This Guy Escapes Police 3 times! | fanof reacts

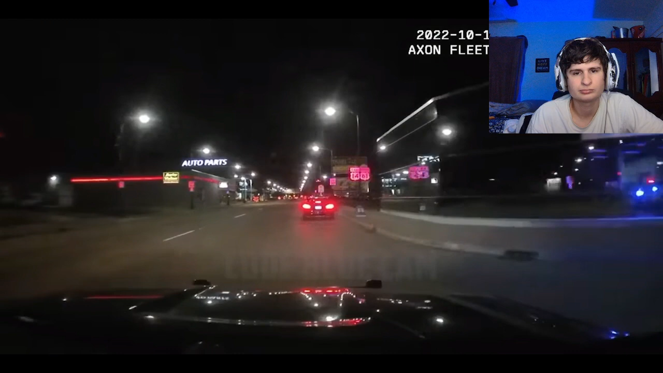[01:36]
5827. Hey, bro. You just had a change of heart right there, guys. What a foolish thing. Guys, it's a felony to do that, man. It's a felony to do that. What's wrong with this guy, man? Vehicle's taken off, southbound on third. Due to safety concerns, the officer decided not to pursue him.